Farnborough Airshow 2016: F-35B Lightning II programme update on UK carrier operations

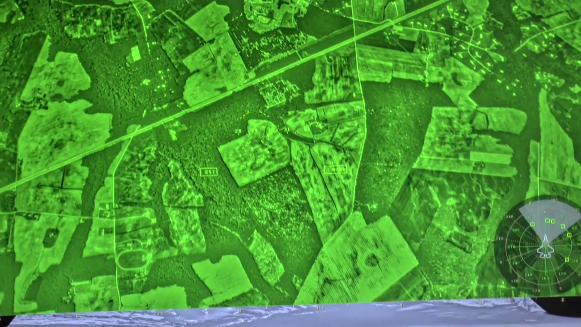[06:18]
look directly down underneath the airplane so the pilot literally by looking down will see the view underneath the airplane
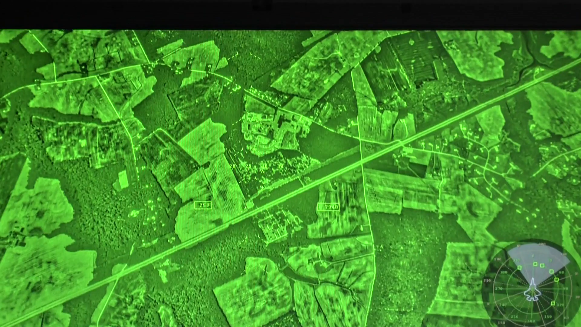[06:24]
drawn on the visor immediately in front of his eyes giving you a somewhat surreal feeling that the airplane is in fact not there although you're still sitting